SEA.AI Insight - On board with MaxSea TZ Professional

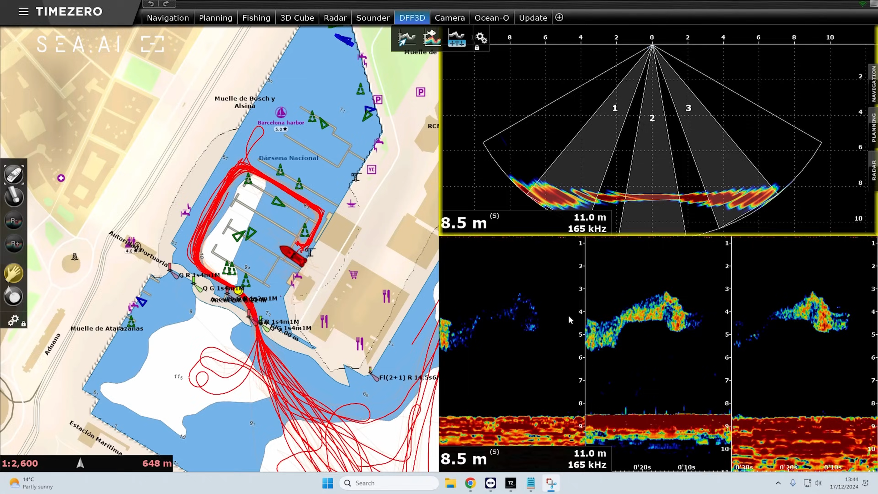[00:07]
On screen: depth 8.5 m
At Maxi we develop a software called TimeZero Professional which is the world leading marine navigation software.
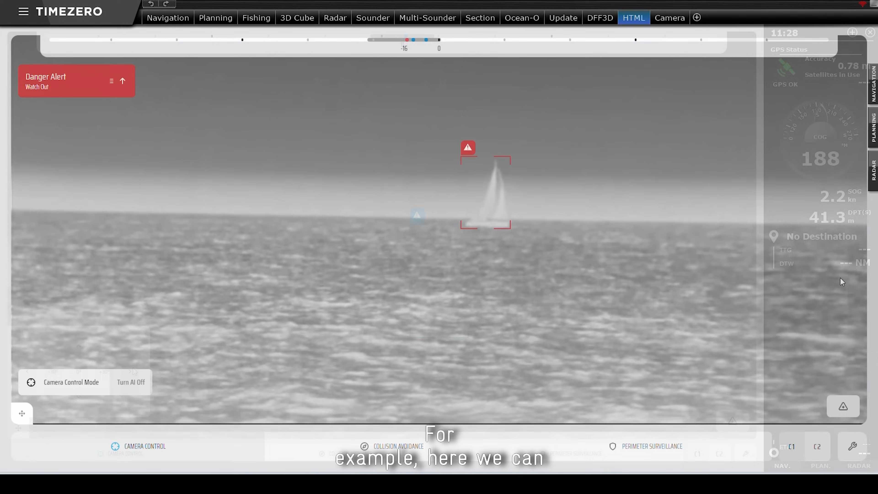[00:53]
It allows target detection and for example here we can see the sailing boats on the screen detected by the brain.